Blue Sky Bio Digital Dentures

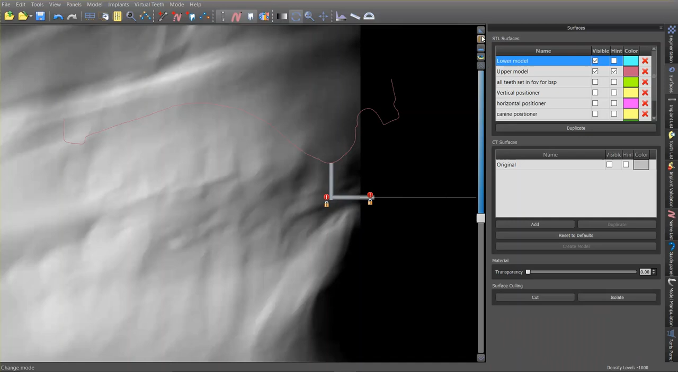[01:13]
this is an eight millimeter dummy implant that's giving us that measurement so now we've defined where the incisors should in theory go now the next question is where should the occlusal plane be because now we have this cast and should this thing be going up this way
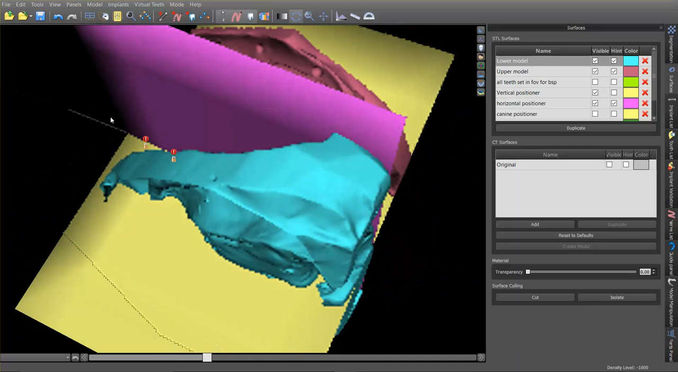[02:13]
uh midline defined we've got the occlusal plane defined and the only